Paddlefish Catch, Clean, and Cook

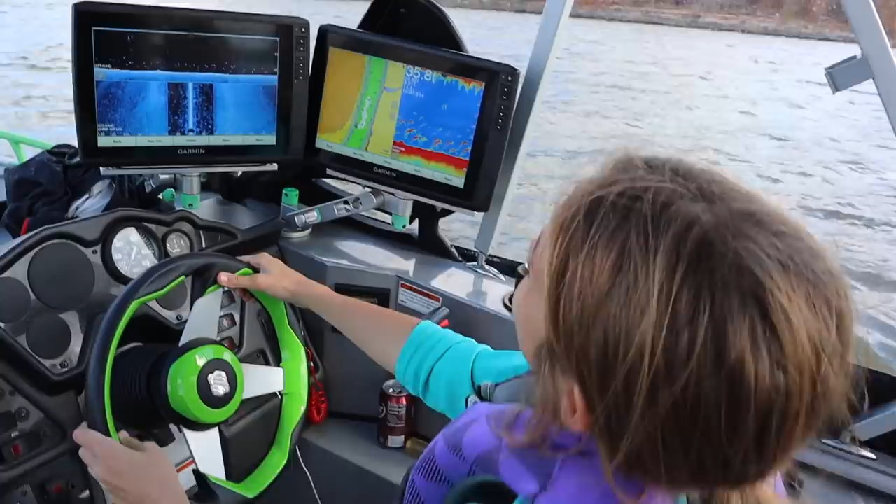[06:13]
So here's what we're looking for.
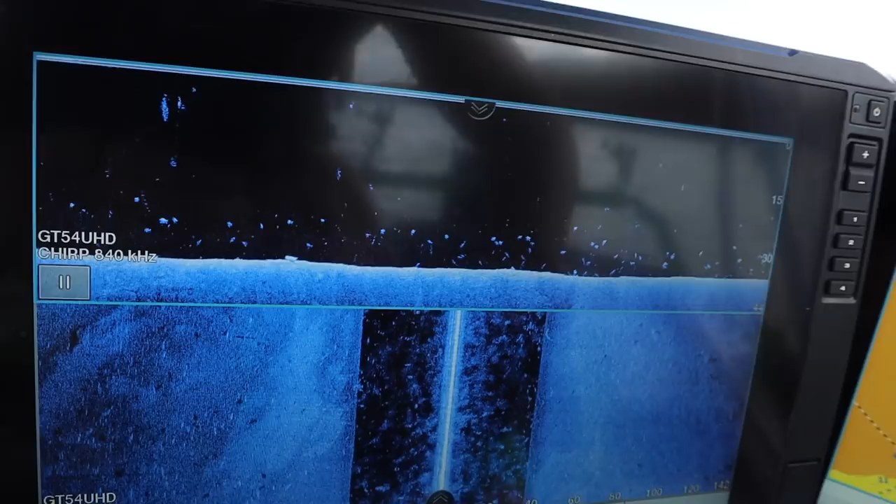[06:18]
The big white dots on there are spoonbill. That's what we're after.
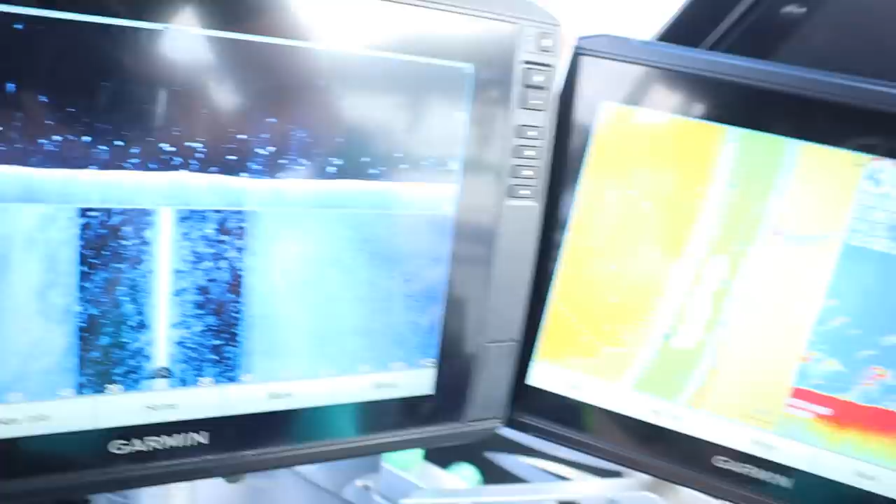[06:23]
You can see them a little different on this view. But they're down about, we're in 35 feet of water.
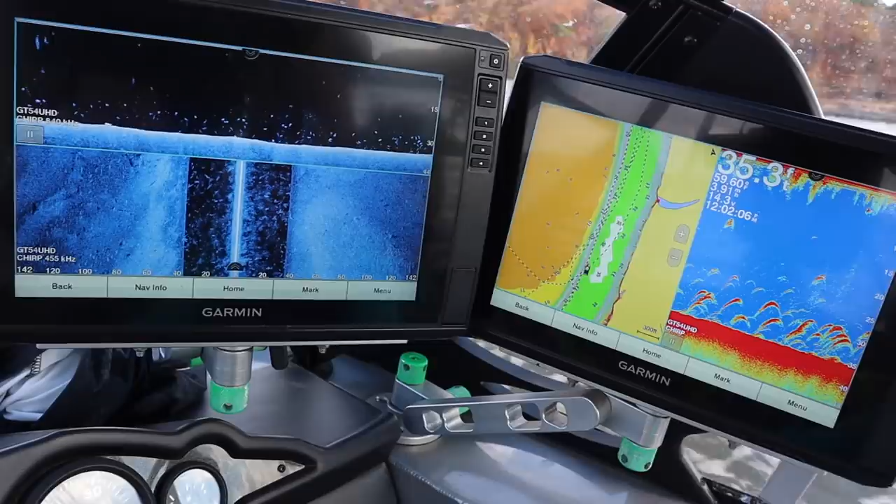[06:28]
They're at about 30 feet. All right, Emily.